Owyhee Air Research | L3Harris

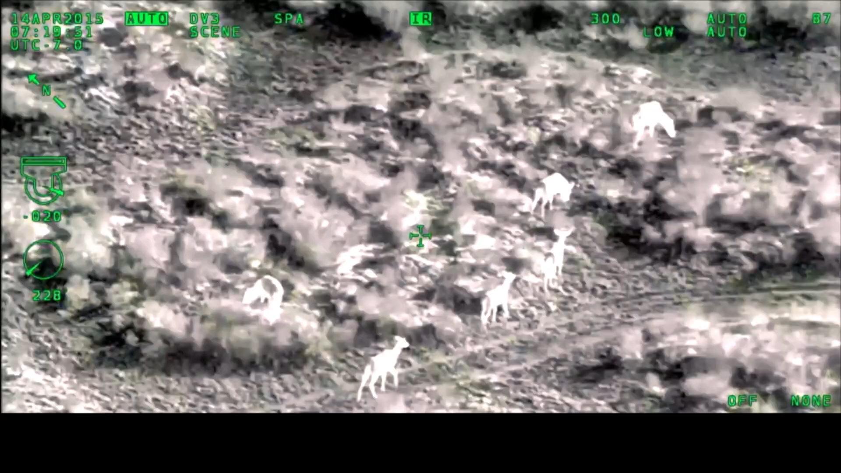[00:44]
This system really surprised me with the clarity of the image and how far away I can pick up that image.
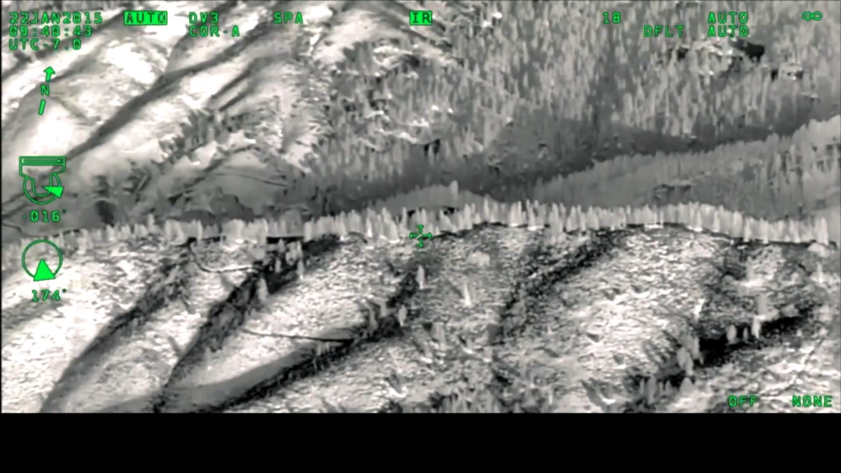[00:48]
HD, the infrared, and then the electro-optical EO camera being able to toggle between those two,
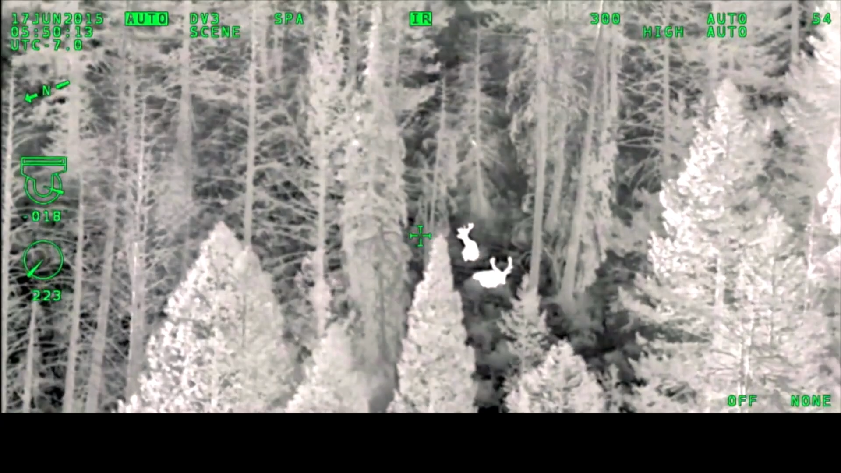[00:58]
gives us an advantage to work in all sorts of conditions whether or not it's smoky or daytime or nighttime.
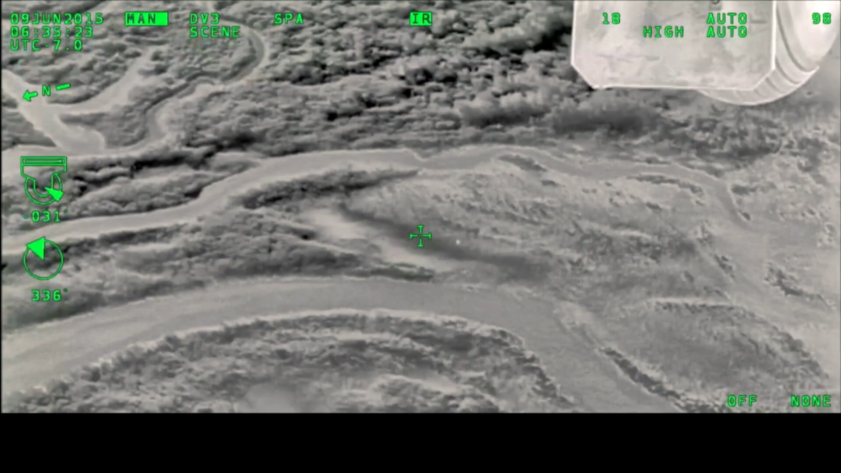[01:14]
but then use the zoom in order to identify species, sexes, animals. You can see birds that are, you know, ravens, crows, robins from over a mile away.
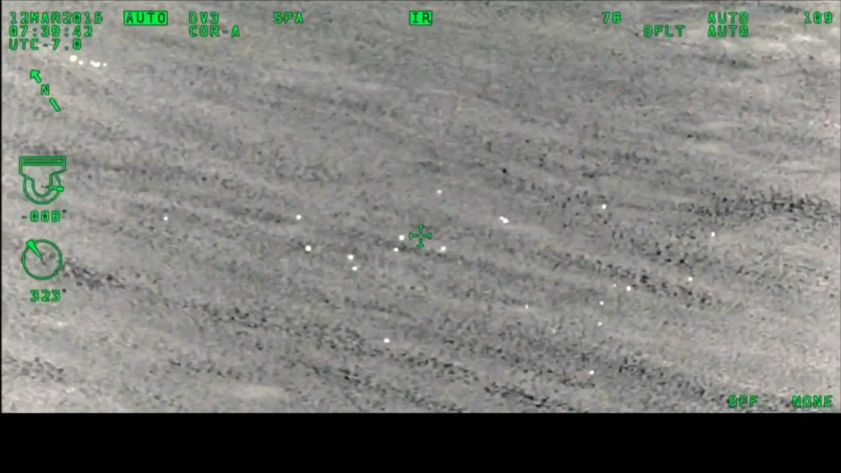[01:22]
And that is incredibly, incredibly powerful.